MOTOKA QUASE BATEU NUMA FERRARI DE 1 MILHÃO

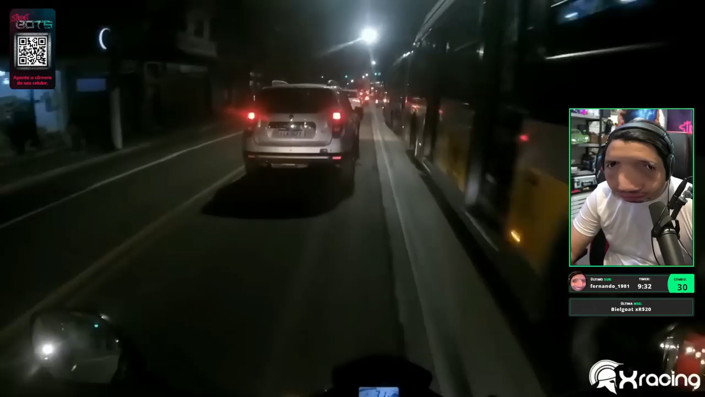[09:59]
Eu estou com a seta ligada, hoje diminuiu a velocidade.